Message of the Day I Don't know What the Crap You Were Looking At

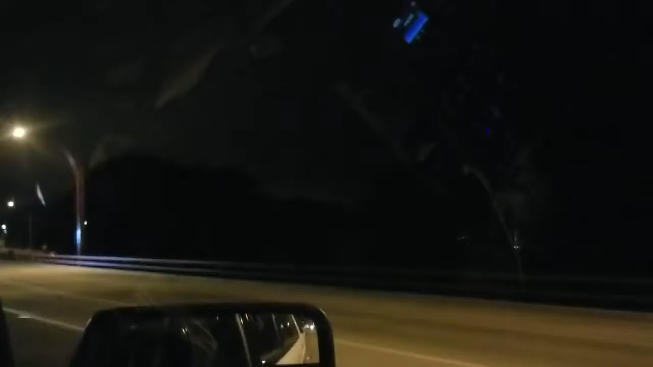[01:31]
We've never been on the Golden Gate Bridge. And this is my town. What's up? How's my name? San Francisco. That looks cool right there. Look at those trees overhanging it. Where? On the left. Last San Francisco exit.